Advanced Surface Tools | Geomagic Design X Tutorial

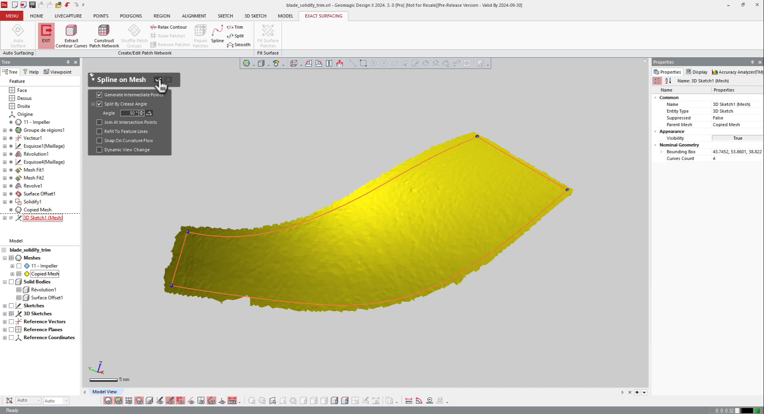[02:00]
and from that, OK. If I want to, I can also create a more complex patch, and I can make a one in the middle, and then some intermediate, like that, over here.
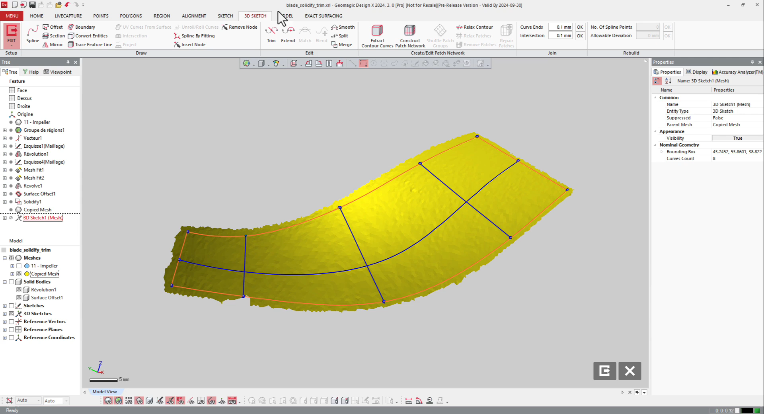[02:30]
So here, in 3D sketch, I will add the software to make intersection between curves, here.
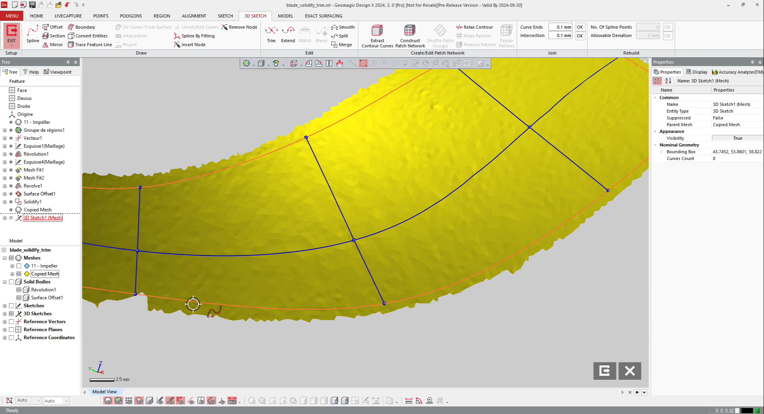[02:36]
And just to be sure that everything is correct. And if I really want to have a correct connection between those curves,
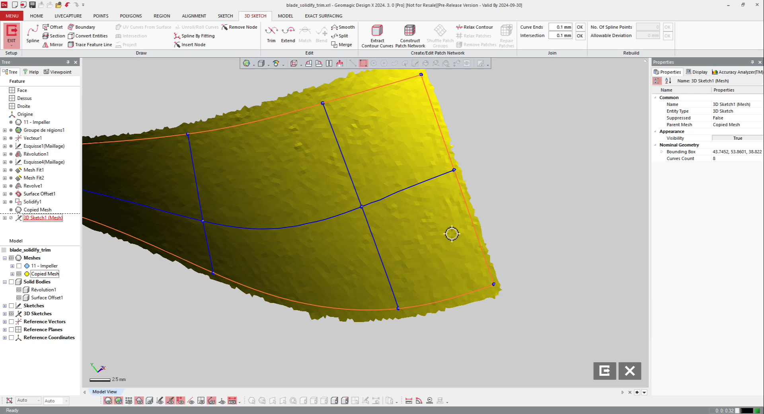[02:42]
OK, I will just ask to intersect, or to intersect, to trim all the curves together,
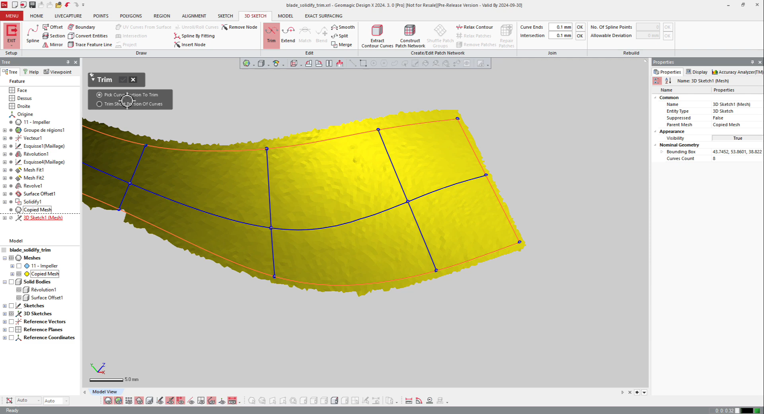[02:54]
so trim all the curves, or I can keep it like that, and exit.